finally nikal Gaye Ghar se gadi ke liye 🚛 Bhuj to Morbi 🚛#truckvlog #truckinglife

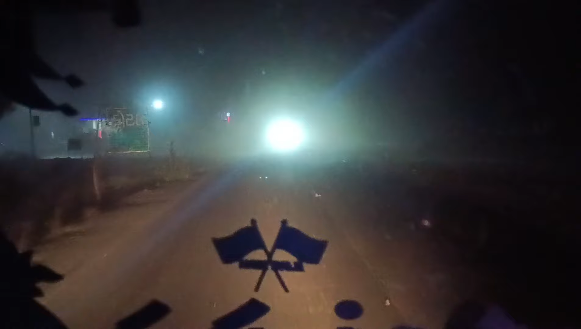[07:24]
कुछ दिखाई नहीं दे रहा है आगे। और भाई ये अभी बारिश भी स्टार्ट हो चुकी है हल्की हल्की से,
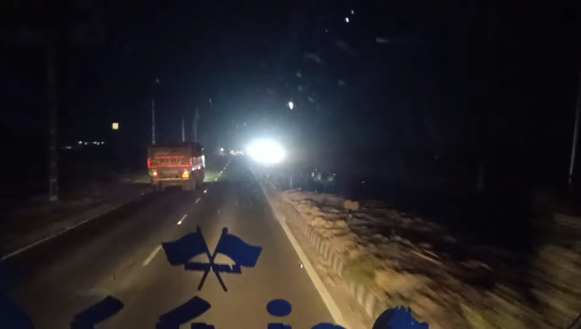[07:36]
और हवा अभी भी वैसी की वैसी ही लग रही है, लेकिन यहाँ पे धूल मिट्टी ज़्यादा नहीं उड़ रही है,
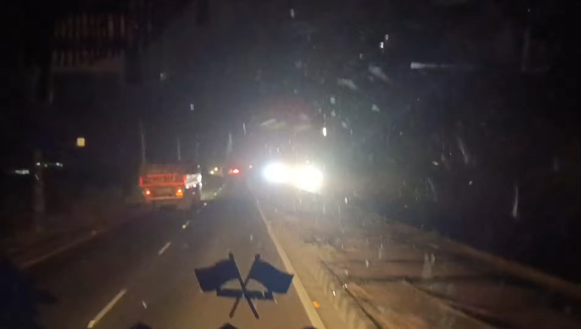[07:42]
बाकी आवाज़ तो आपको आ ही रही होगी हवा की। फाइनली भाई हमने सूरजबारी टोल टैक्स पार कर लिया है,
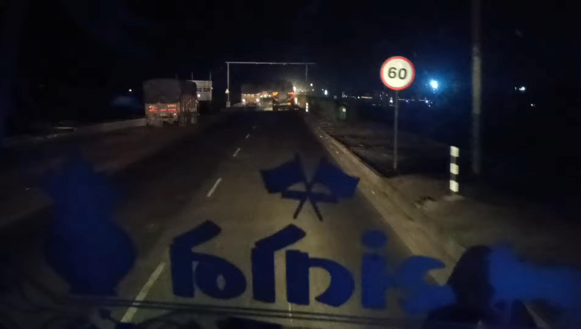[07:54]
अब भाई आगे कच्छ जिले की हद ख़त्म हो जाएगी, ब्रिज आ जाएगा सूरजबारी वाला। अब भाई बस कुछ ही कच्छ जिले की हद बची हुई है,
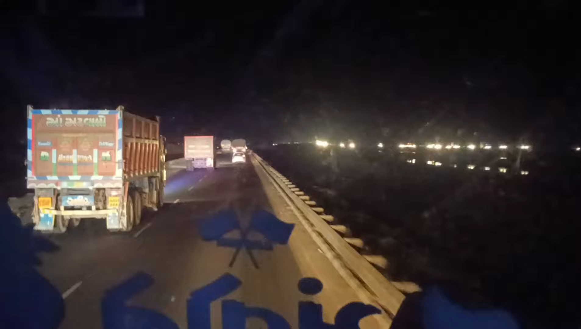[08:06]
आगे सूरजबारी वाला ब्रिज आ जाएगा, नीचे समंदर है, अभी हम चल रहे हैं यहाँ से। ये टिप्पर वालों की स्पीड है, ऐसे ही परेशान करते हैं।
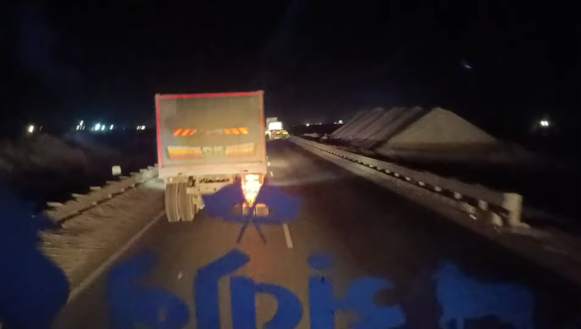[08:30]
पूरी 45 की स्पीड से चल रहा है, और भाई हवा काफी तेज लग रही है, बारिश भी आई थी काफी तगड़े वाली।
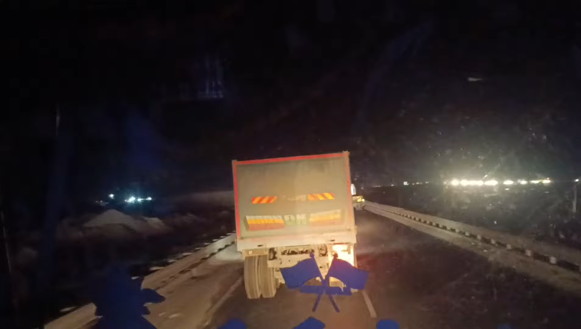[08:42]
और भाई ये अभी हम एंटर हो चुके हैं ब्रिज के ऊपर,
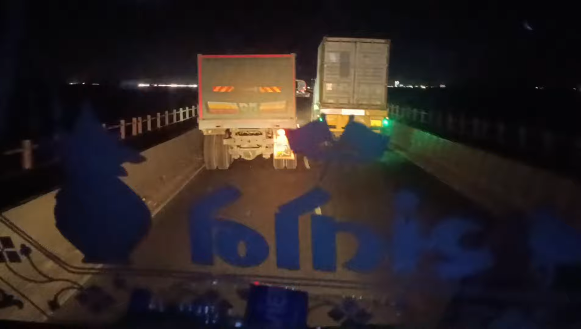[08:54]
और जैसे ही ब्रिज खत्म होगा कच्छ जिले की हद खत्म हो जाएगी,
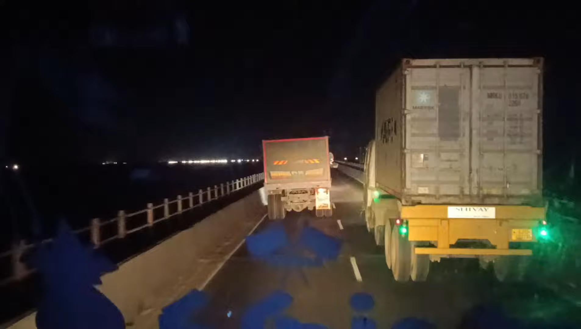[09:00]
ये नीचे समंदर है, कच्छ के चारों ओर ना समंदर ही समंदर है।
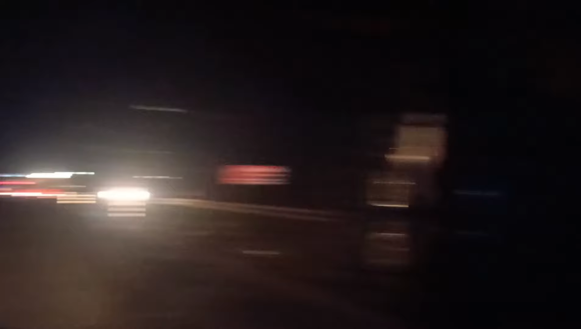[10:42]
और भाई आगे ब्रिज है, वहाँ से लेफ्ट साइड में रोड जा रही है अहमदाबाद के लिए। और ये राइट साइड में पंप है इंडियन ऑयल का। भाई मैंने इस पंप पे डीजल भरवाया था अपनी गाड़ी में,
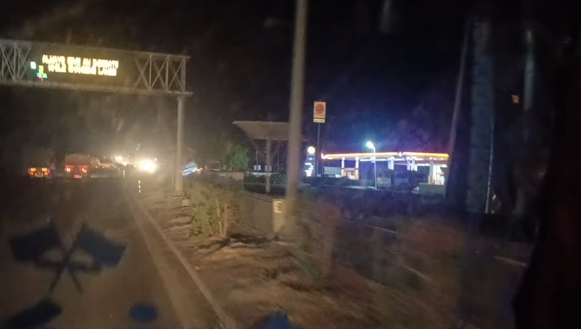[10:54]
वो आसम था जब अपने साथ तब मैंने भरवाया था डीजल।
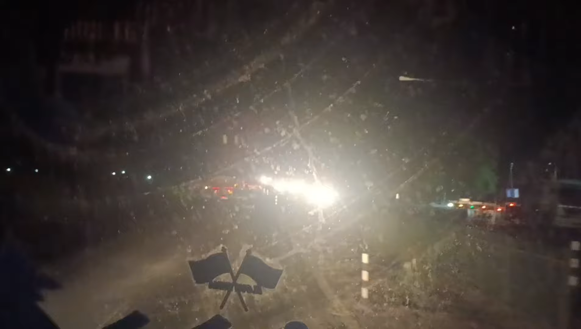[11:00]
डीजल ख़राब आ चुका था, गाड़ी का जो डीजल फिल्टर है ना वो चौकअप हो गया था। ये पंप है, काफ़ी बड़ा पंप है कंपनी का।
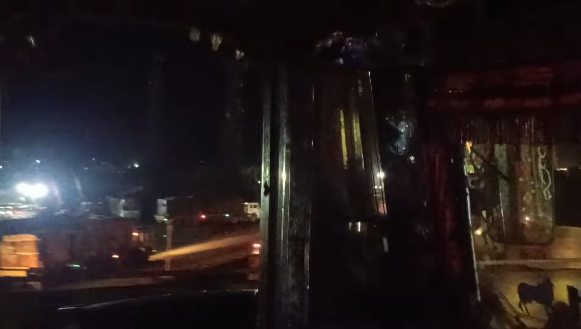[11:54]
तो गाड़ियाँ जा रही है कोई जा रही है, और ये सीधी रोड जा रही है मोरबी के लिए।
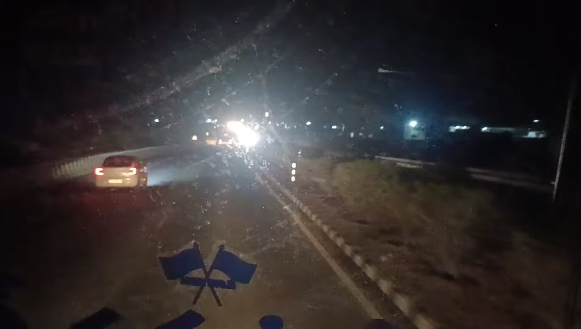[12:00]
अब भाई आगे कोई होटल आती है अगर वहाँ पे लाइट रहेगी तो वहीं पे खाना खा के फिर सो जाते हैं। एक गाड़ी है अपने पीछे आने वाली,
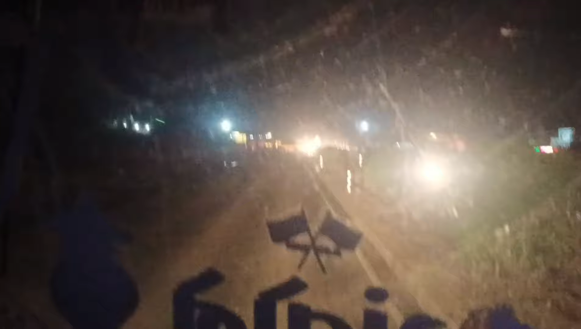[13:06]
ये आगे होटल है, होटल परम्परा। चलो अब परम्परा निभा लेते हैं, कैसी परंपरा है देखते हैं इस होटल पे। भाई लाइटें तो ऐसी लग रही है जैसे कोई राजस्थान की होटल हो,
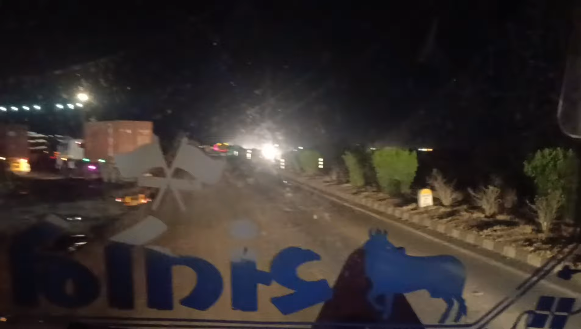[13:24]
लेकिन वो तो भाई वहाँ पे चल के ही पता चलेगा किसकी होटल है कैसी होटल है। और भाई इस रोड में कंटेनर लेके मैं चला हूँ, और भाई यहाँ पे ना पार्सल वाली सुविधा हर जगह पे मिल जाएगी अपने को।